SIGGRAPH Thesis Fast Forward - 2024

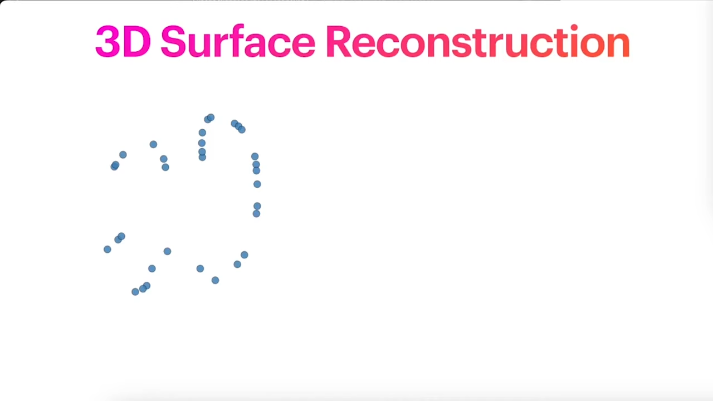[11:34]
Something I have thought lately about is just how underdetermined this problem is, which we formalize in a series of recent works that quantify the uncertainty in this reconstruction process.
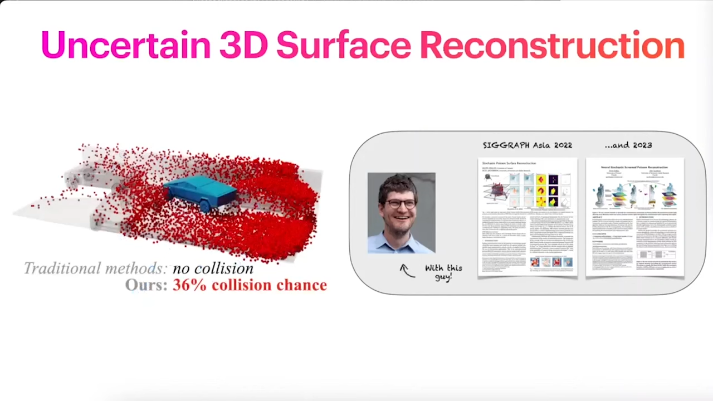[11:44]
To compute quantities like collision probabilities, next best view positions,
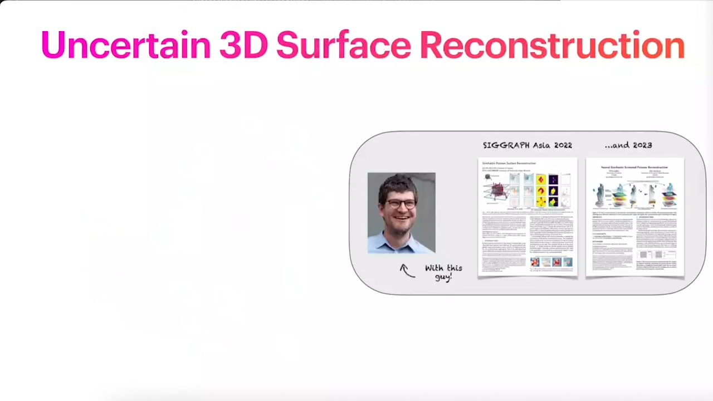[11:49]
and even efficiently update a scan upon capturing more data.
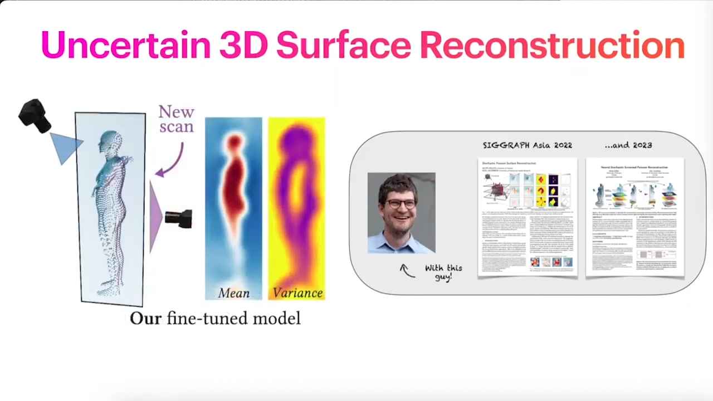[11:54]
In these works, we consider this specific case of point clouds, but in more recent works,
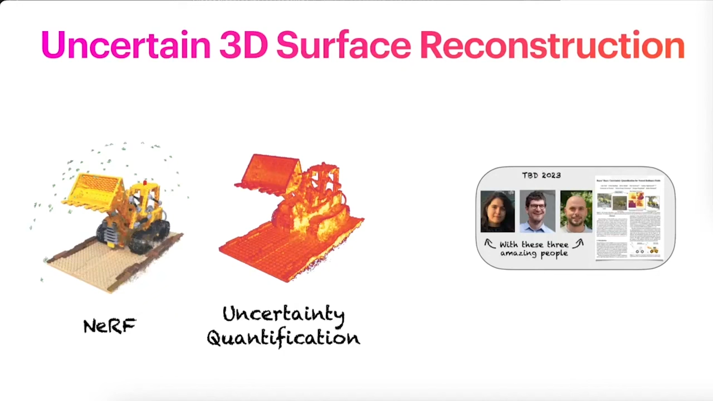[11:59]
we even compute similar quantities for multi-view image representations, like those used in NeRF,